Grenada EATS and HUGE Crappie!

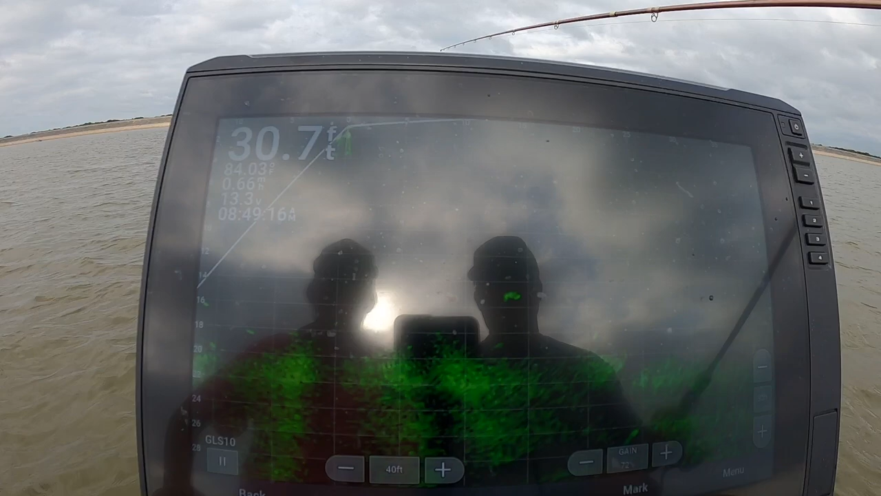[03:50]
On screen: depth 30.7 ft
Oh, yeah. Oh. Yeah, buddy. That's what will happen right there. Sometimes they just won't take it. Break your heart, too. Yeah. I feel like right now you do have to put it right on their nose. Yeah. Well, they're aggressive, but they're not. You got to present that bait exactly the way they wanted or they went wide.
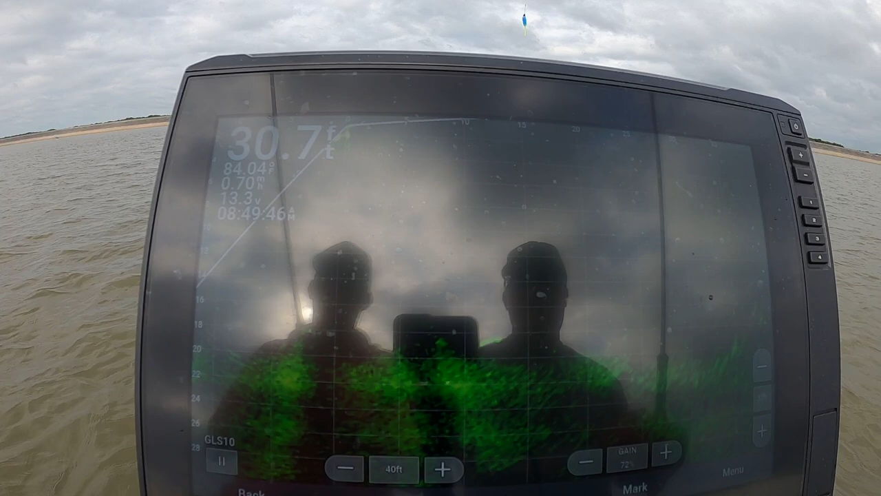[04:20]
On screen: depth 30.7 ft
And usually you have to do it on the first try. Or you could chase them around all day and they wouldn't bite.
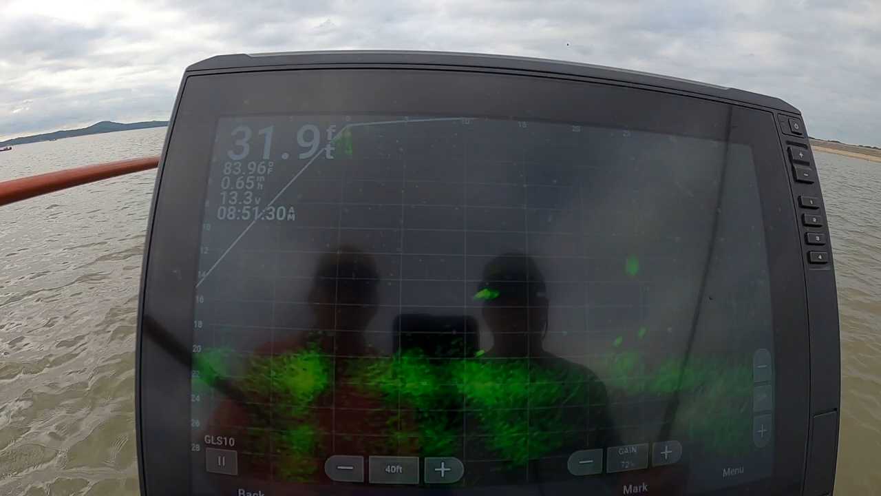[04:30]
On screen: depth 31.9 ft, water 83.96°F
Oh, you can't match it up right there any better. That is perfect. Here it comes.
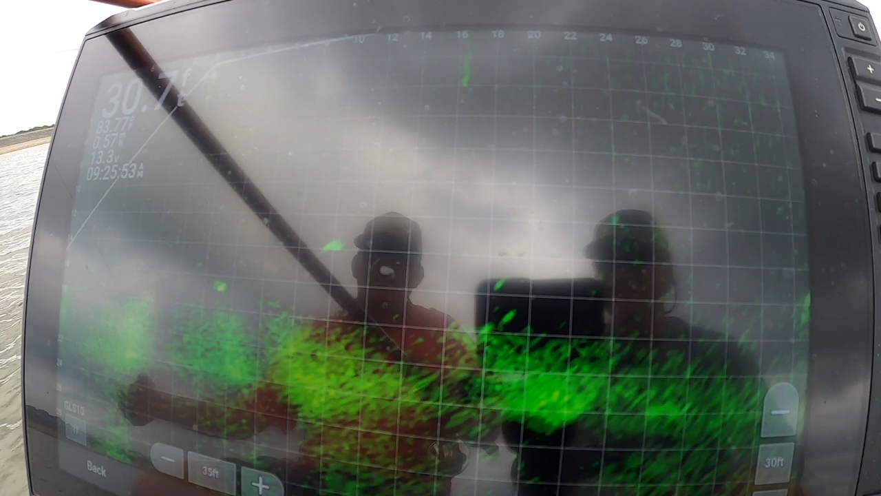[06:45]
On screen: depth 30.7 ft
That's it. That's money. That is money.
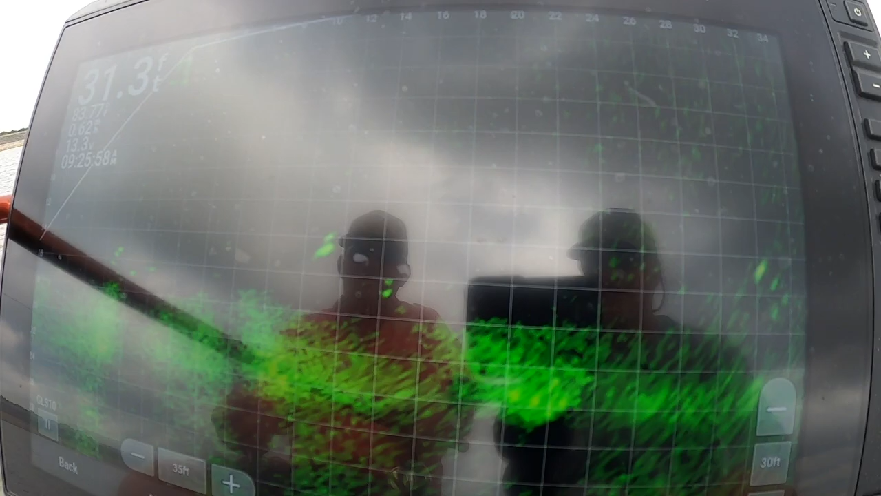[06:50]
On screen: depth 31.3 ft
There it is.
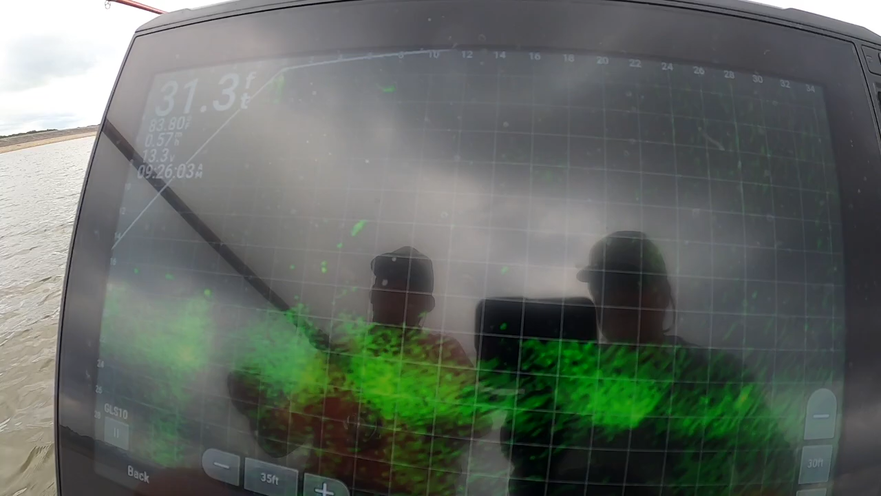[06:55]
He's just got to hit it. Come on, baby. Nope. That's painful. Yeah, that hurts.